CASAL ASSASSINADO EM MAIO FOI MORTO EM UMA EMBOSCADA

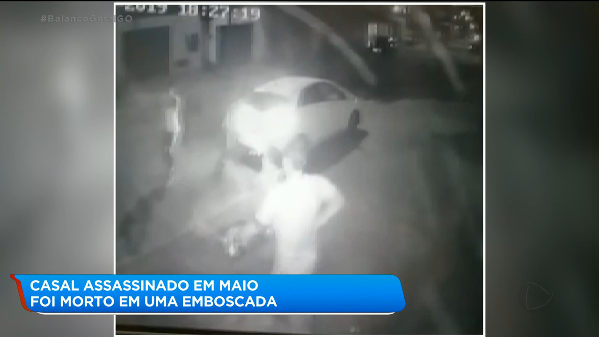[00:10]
O outro homem, que aparece de boné, é Bruno Mendes.